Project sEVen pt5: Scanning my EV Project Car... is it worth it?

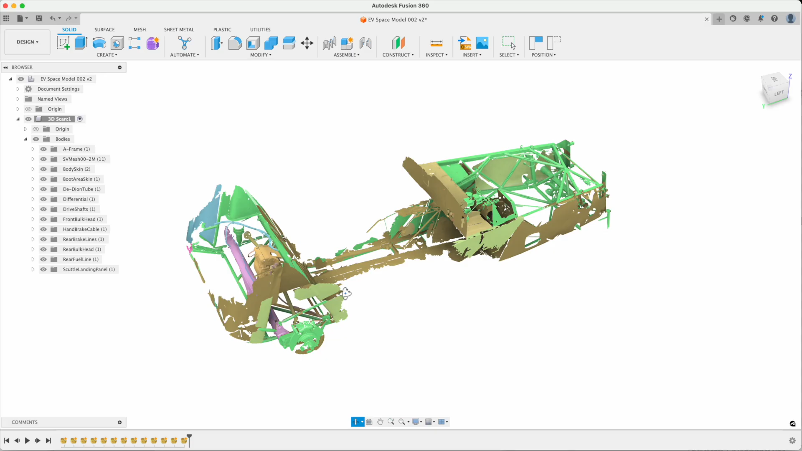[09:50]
The consequence of which was that the scan didn't quite sit flat in the digital world.